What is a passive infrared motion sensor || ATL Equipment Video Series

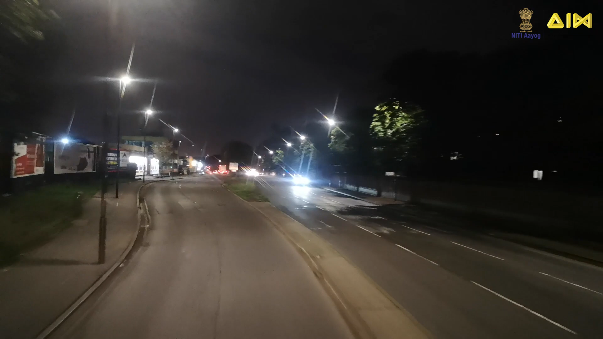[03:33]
the vehicle is detected and the nearest streetlight is illuminated in full brightness once the vehicle has passed and if there are no other vehicles in the vicinity
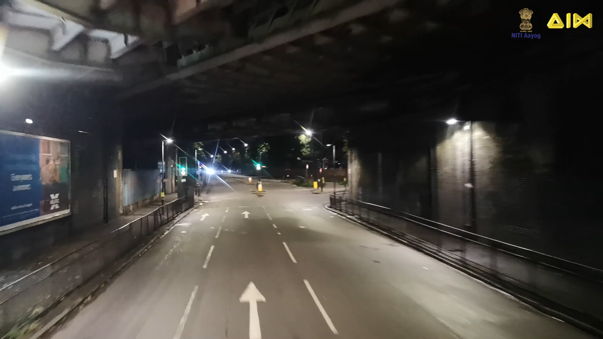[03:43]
the streetlight is dimmed to conserve energy motion sensors find practical applications in a